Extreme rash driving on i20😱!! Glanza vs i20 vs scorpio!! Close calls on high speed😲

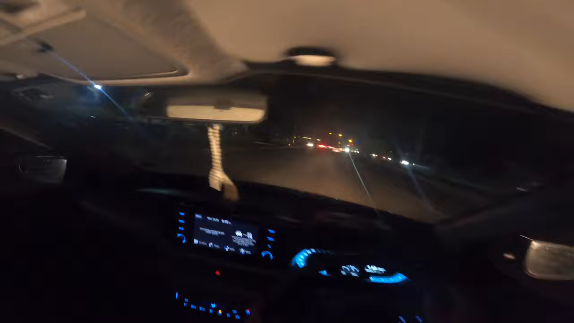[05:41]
है कर दो बहुत बहुत ईसका है है यह वापिस हम जा आँ है भाकी आप सामने देखी सकते हैं उसकार्पियों गलेंजा चल रही हैं